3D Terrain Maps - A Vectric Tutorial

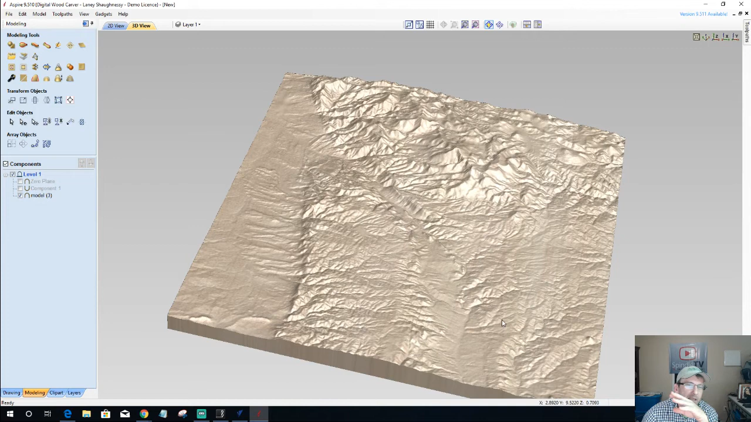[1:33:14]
just to be able to kind of show that you know, we have tools. We have our sculpting tools and things that we need, that we can specify. We can, do a lot of things with this. I mean, if I wanted to build up the peaks, I could. But one of the things that helps with Aspire is, you know, I have this model here and I've got it as an OBJ, but if it was an STL or something and everything that I bring in,
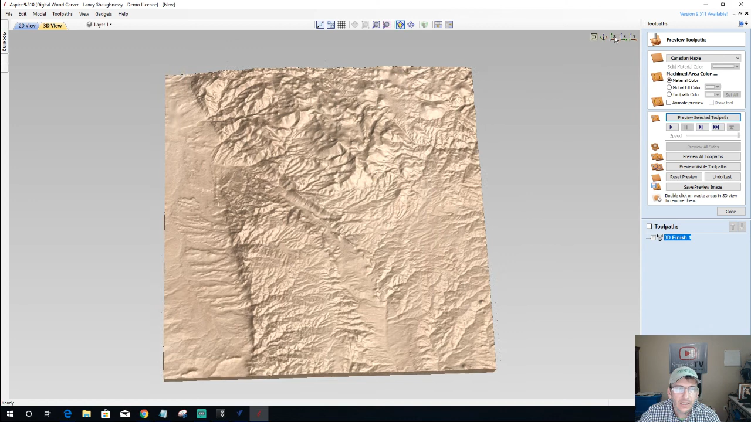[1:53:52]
I haven't really found any dead zones, that haven't been that within their database, but I'm sure there are, I'm sure there are. All right, so with our finished carving here, I can go ahead up to my model tool and I can create a component from my toolpath preview. However, I want to hold the control key when I click this option. I don't want to just click that option and just create a component. I'm kind of creating a negative in a sense. I want to hold the control key and create a component from the toolpath preview.
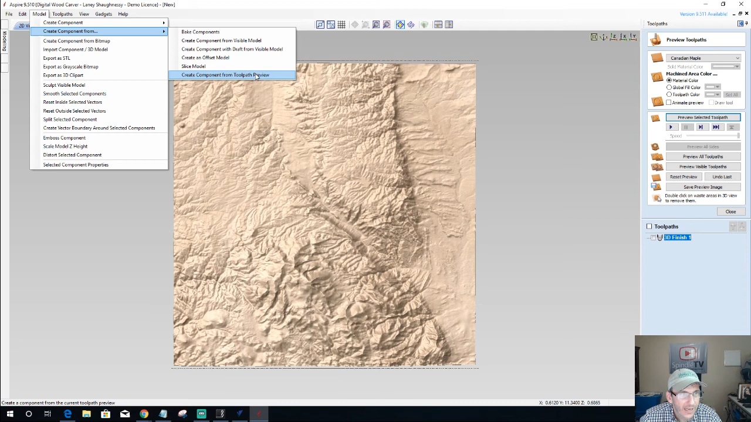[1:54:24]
Okay, now I can go over and look at my toolpath preview here. Let's turn off my model.
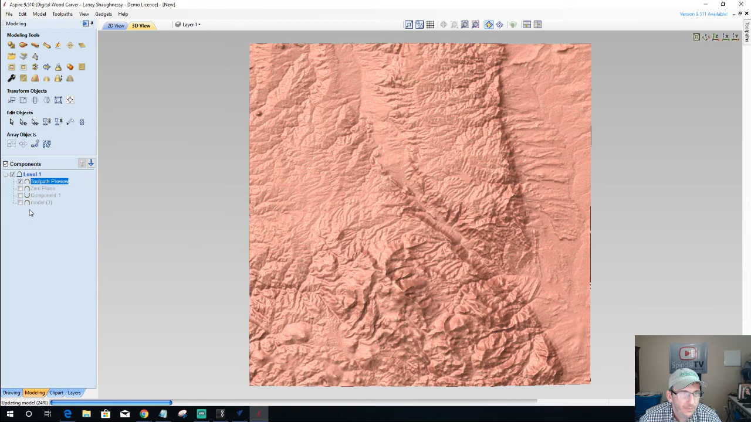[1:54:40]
And you can see I'm only getting these areas here. These are the areas that the bigger bit really couldn't get into.
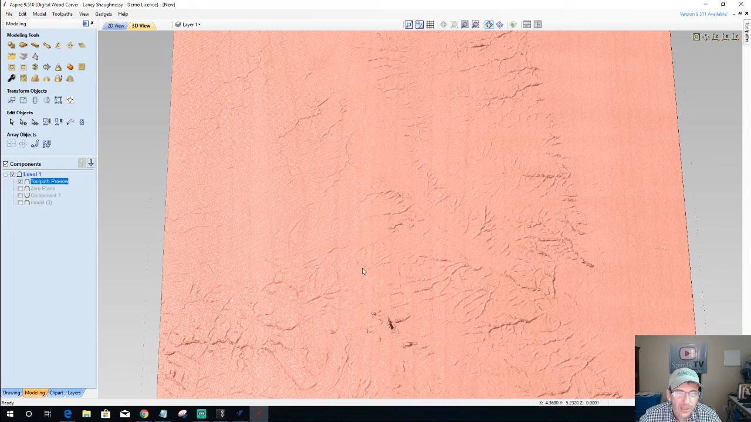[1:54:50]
So now what I need to do is I don't want my small bit having to carve this whole surface again.
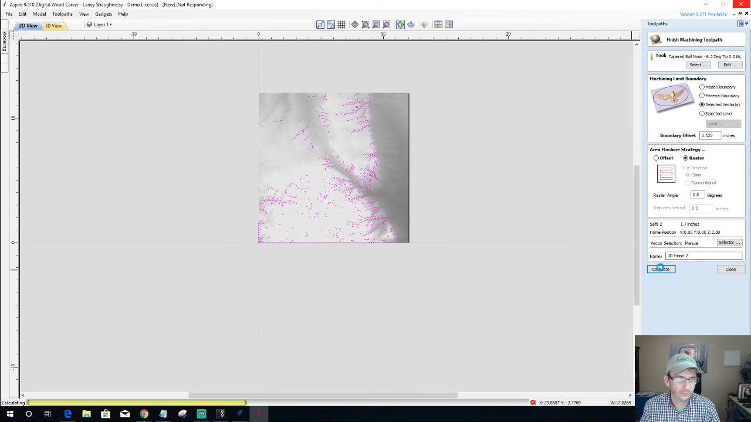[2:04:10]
Give it a second to go through and calculate all those small areas. And so now it's only going to carve in those areas, doing the little touch up in things. Now this is the Colorado map. If we would have done the Rocky, we'd have had a lot of different, you know, more vectors that we could have obtained. There was very little cleanup required with this one.
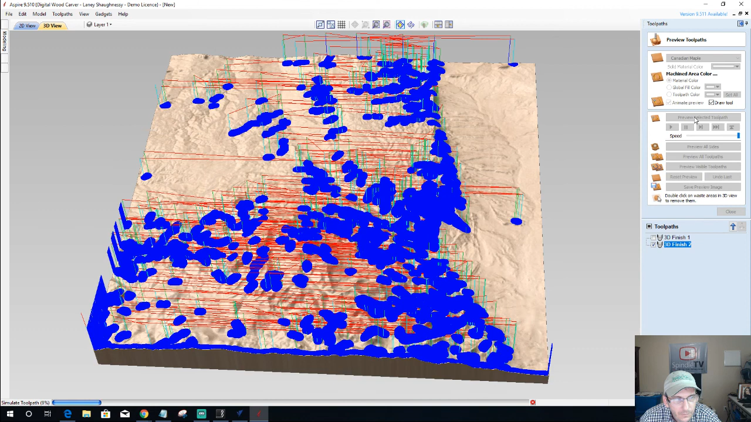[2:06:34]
All right, once again, we'll preview the selected toolpath. Hopefully this doesn't cause a lot of buffering. But that little bit will then go back in and just do all the little detail work, cleaning up the detail. And watch in some of those deeper valleys and everything, watch as how the tool marks, you know, get removed by that smaller bit.